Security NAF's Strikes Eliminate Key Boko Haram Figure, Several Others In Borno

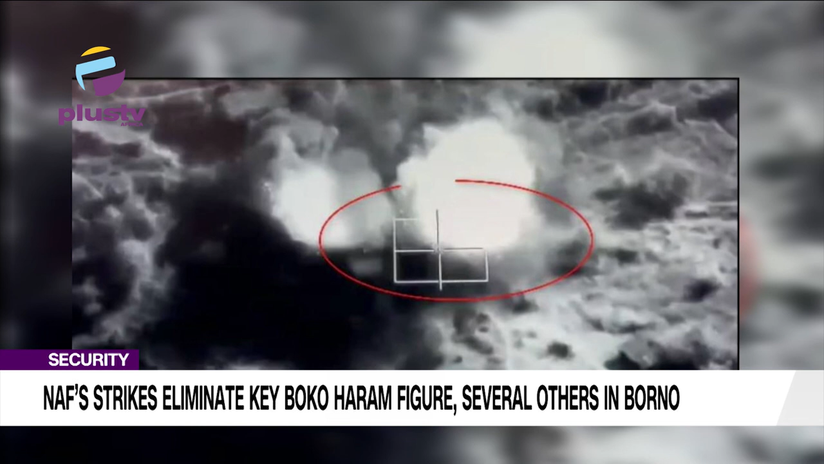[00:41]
He said the NAF discovered a massing of terrorists in an isolated location consisting of three zinsed structures amid several trees. He added that it was evident from the footage that the terrorists were massing up at the location for either a well-planned meeting or preparing for a major attack on troops.